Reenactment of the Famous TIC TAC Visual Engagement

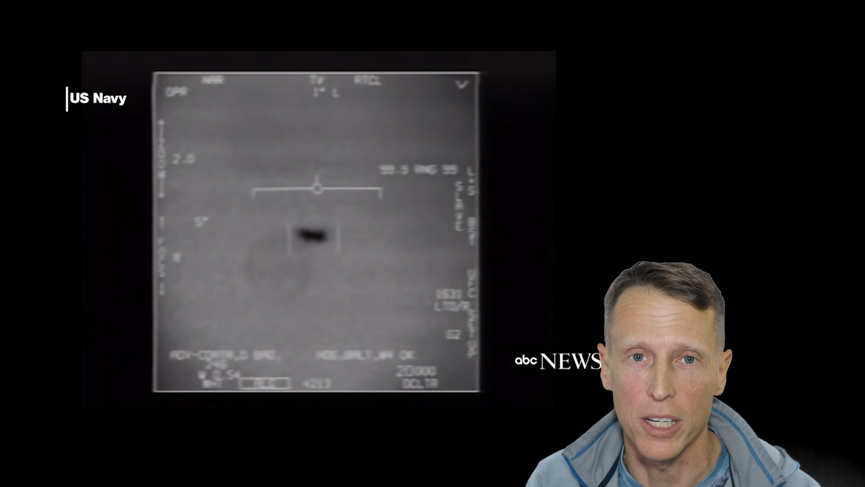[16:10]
He did. And that is the famous FLIR 1 video.